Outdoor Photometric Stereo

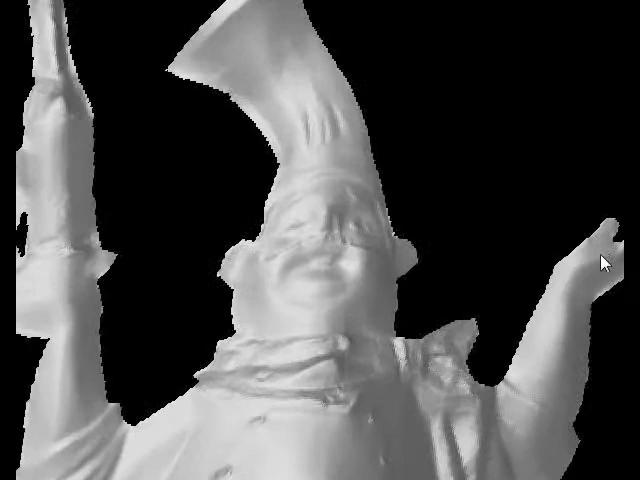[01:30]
We can also see the clothes details, like the folding scarf and the buttons.
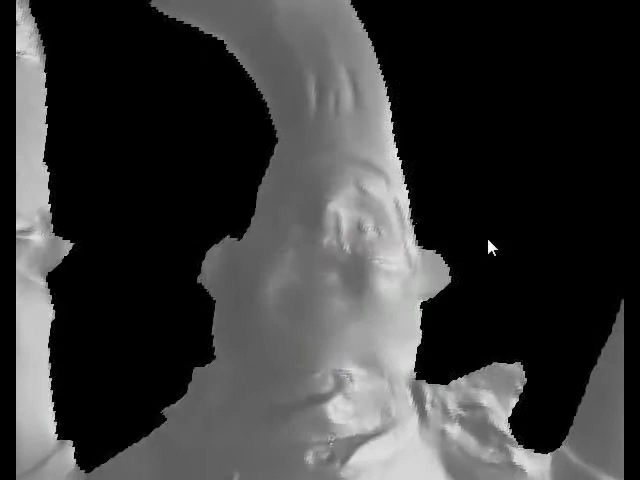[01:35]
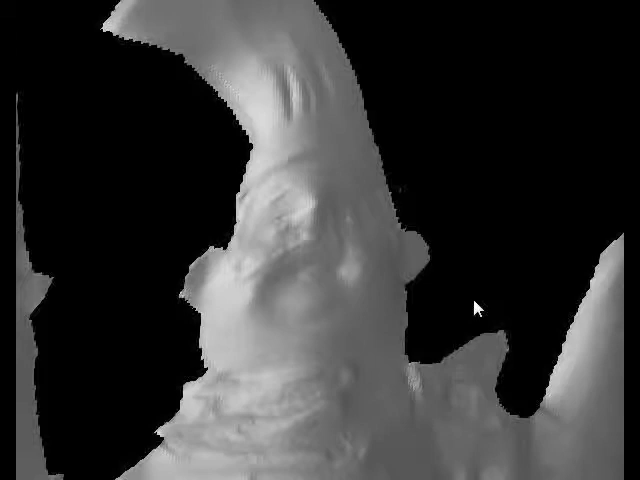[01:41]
The surface of the wine bottle is curved similarly as the real object.
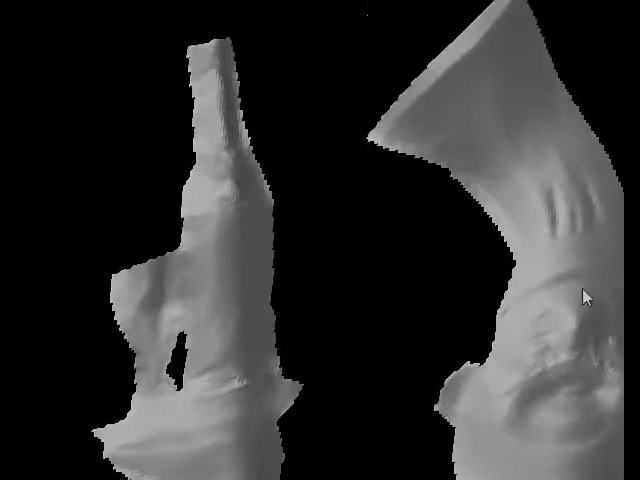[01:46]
Here are the input images of the example.
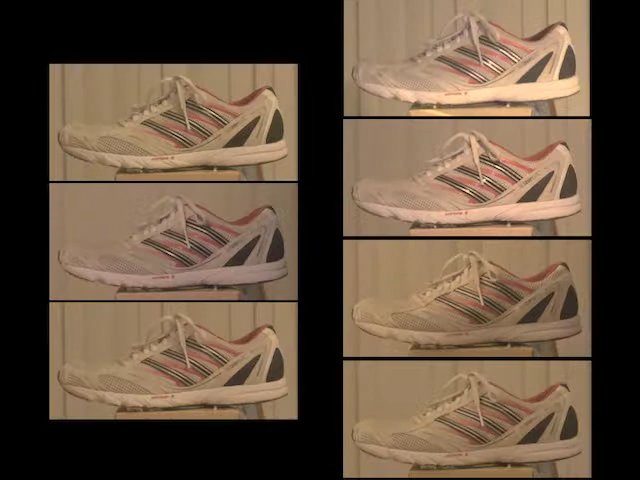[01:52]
A shoe. The shoe is coloured differently at different parts.
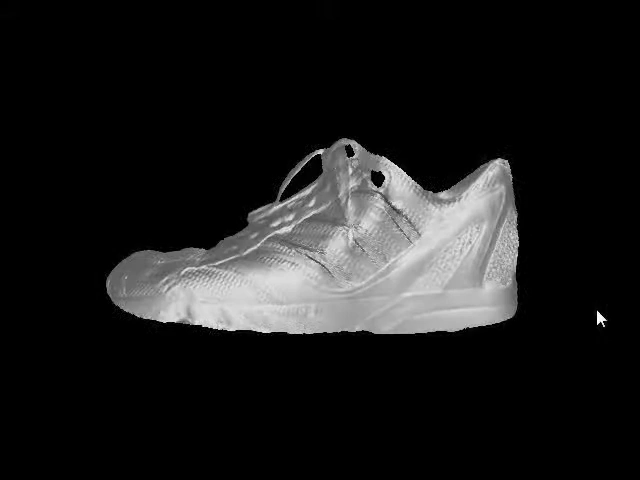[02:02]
The surface of the shoe is densely covered by a mesh-like grid, which is accurately reconstructed. The top of the shoe is bent as a jute.
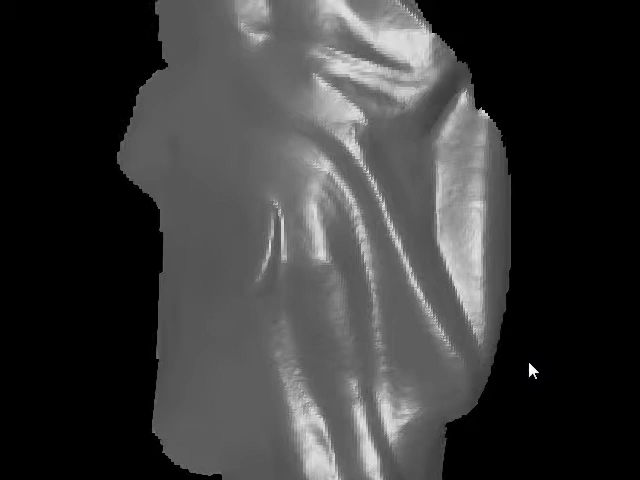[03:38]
Here you can see the very subtle details, such as the baby's legs, head and the mother's hands.